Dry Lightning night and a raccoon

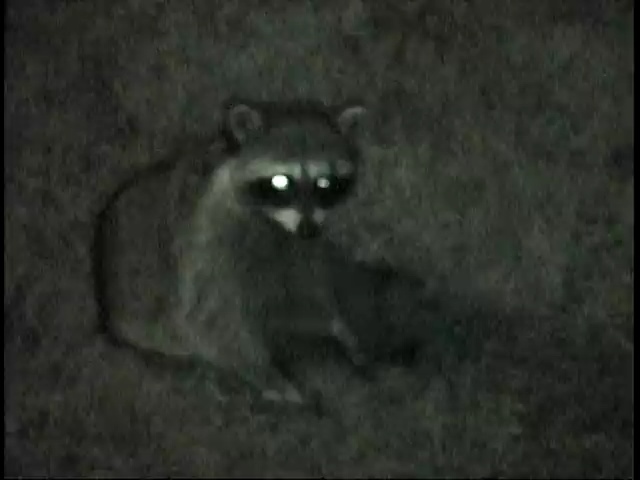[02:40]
Are you cute? You think you're cute? What are you doing out here? It's night time. Oh, you're yawning. You made me yawn too. You're really cute. I should have turned the lights off and my night vision will work better.
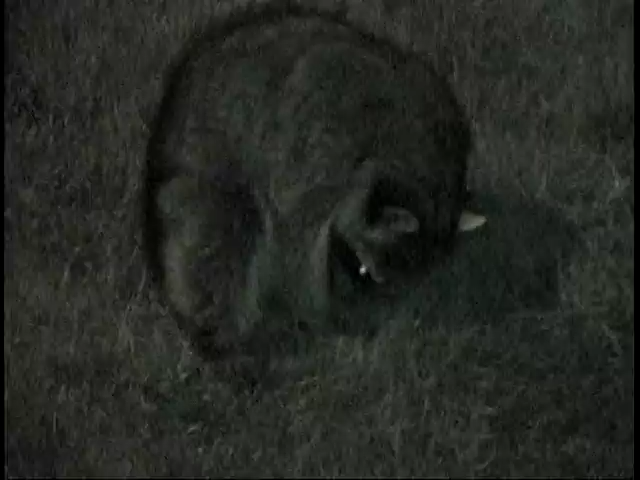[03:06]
Okay, little cutie. Any more lightning?